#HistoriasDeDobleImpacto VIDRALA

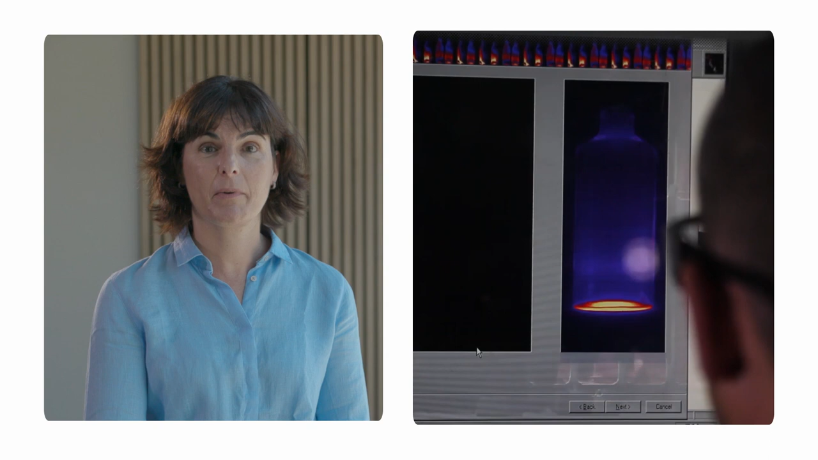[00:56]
Un sistema de inteligencia artificial que es capaz de diferenciar las burbujas de los grabados de las botellas u otros elementos constructivos en envases de diferentes formas, tamaños y colores.